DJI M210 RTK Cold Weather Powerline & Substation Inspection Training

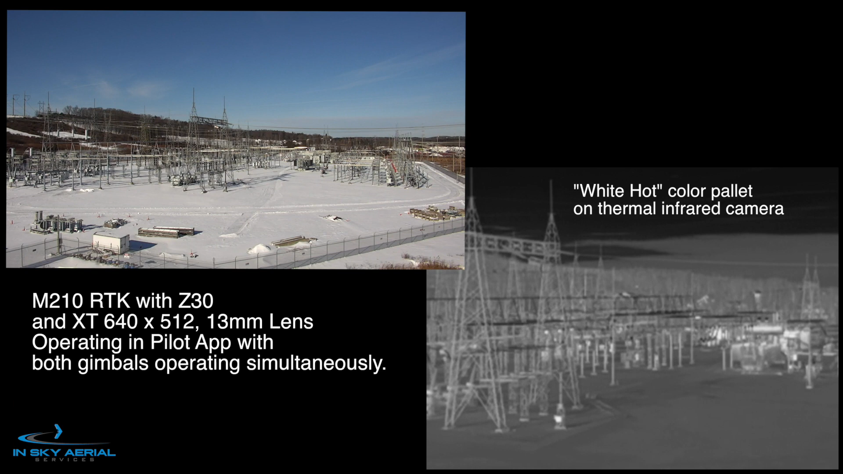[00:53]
You'll notice that the XT on the right will get a little jumpy. This is an anomaly with the camera itself.
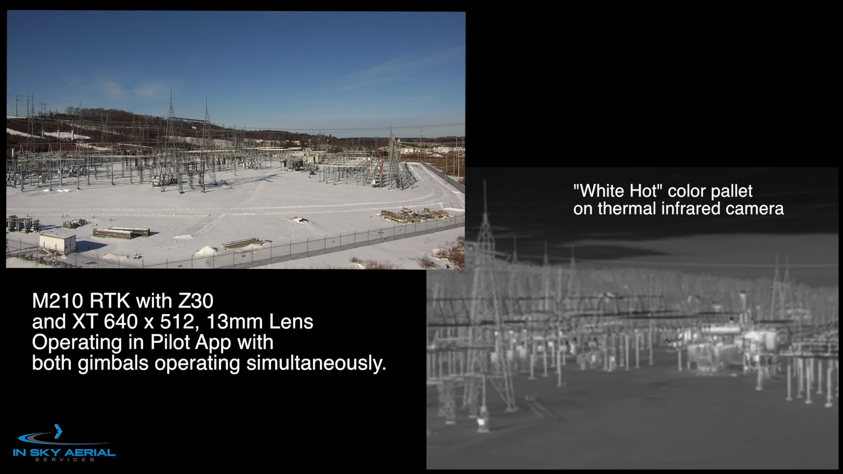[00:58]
It should be pointed out that both of them are not quite synced as far as the film clips and require some post processing.
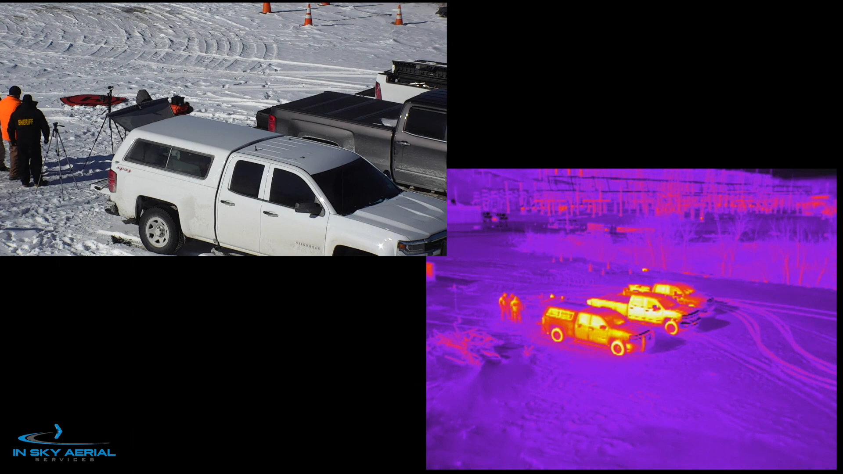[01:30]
So again, the dual cameras. Now we have the Ironbow color palette on the right. And again, you know, it's not quite synced up, but this is something that DJI is supposedly working on and we're hopeful that they get it squared away soon because it does add quite a bit of time to our post-processing to produce some finished products.
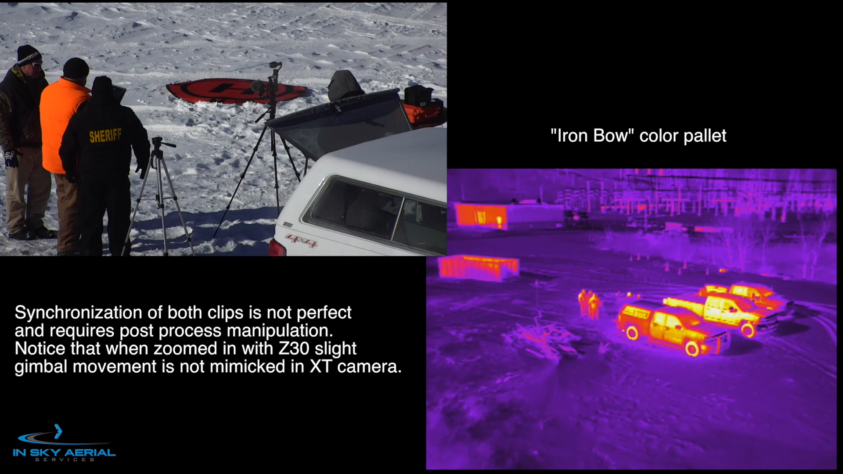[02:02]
So we're going to wrap up this inspection. We were able to get some good imagery of this substation.